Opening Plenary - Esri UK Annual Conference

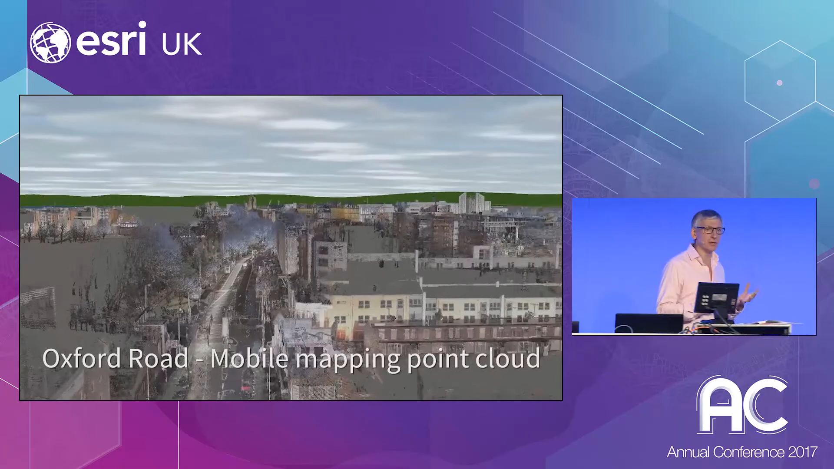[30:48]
a really productive atmosphere for the trial and for a smart city.
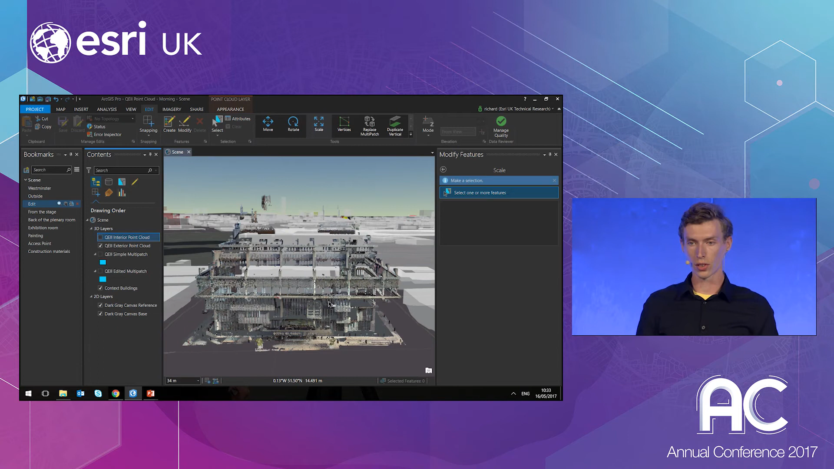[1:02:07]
So, now I could start digitizing against this point cloud and create something much more accurate. Something like this.
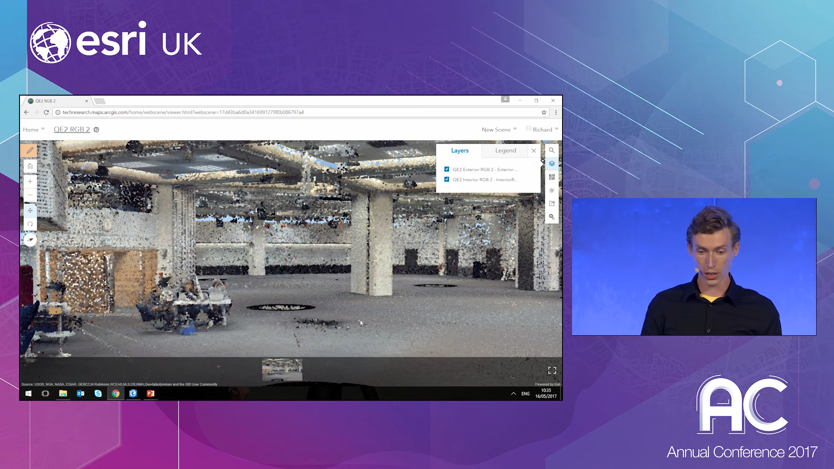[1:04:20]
That's a really new feature, and it's particularly powerful, because it means that you can share your point cloud with anybody, regardless if they have GIS software or not.
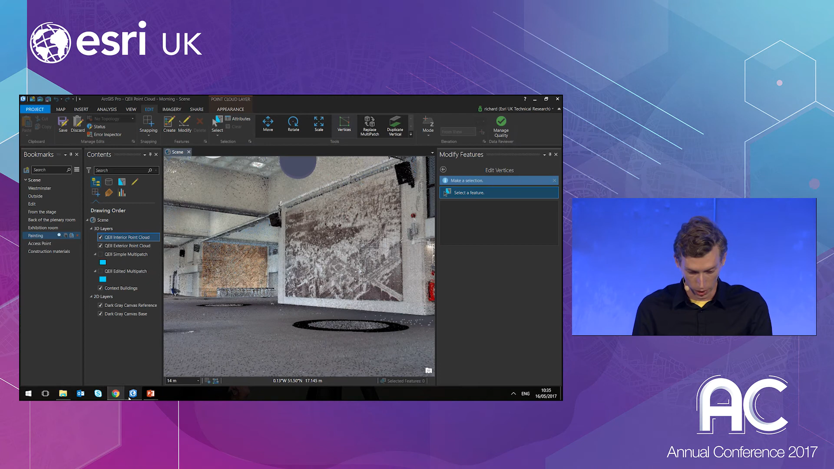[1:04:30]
So, let's just jump back to Pro and have a little bit of a look at how we can utilize this point cloud.
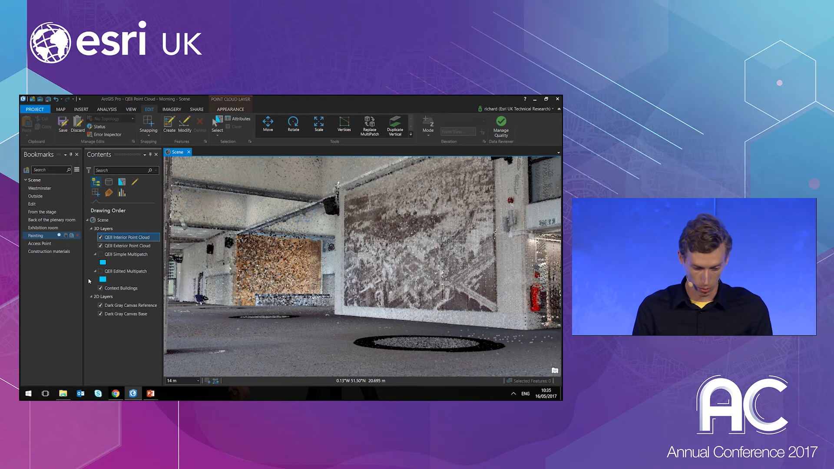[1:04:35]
I'm going to head over to the left-hand side of the stage here, where there's actually an access point.
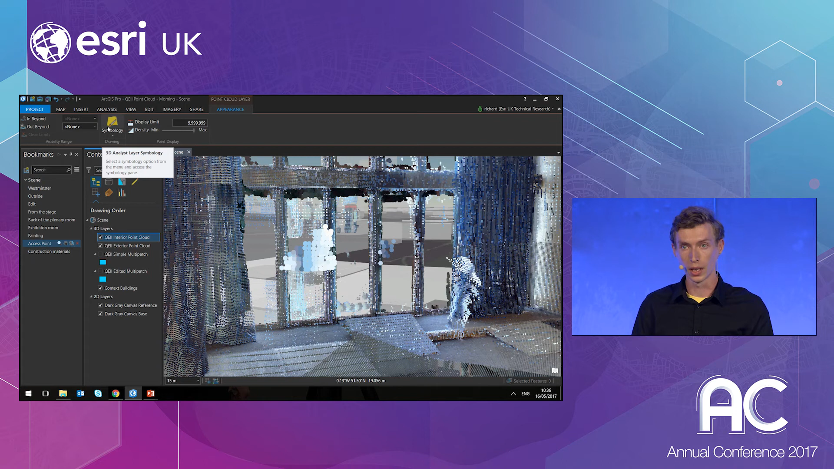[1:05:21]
Let's get a little bit more insight out of this. And to do that, I'm going to change the symbology. At the minute, we're symbolized based on RGB, or red, green, and blue. And that gives us a true-to-life color. But there's various other ways we can symbolize this, including elevation. So, using this view of the elevation, I can see that, as well as the door being big enough to fit the materials through, we also have some slopes to get it down to the ground level. And you can imagine where this would be very useful in something such as an archaeological survey, where you really need to get fine-grained detail of the surface.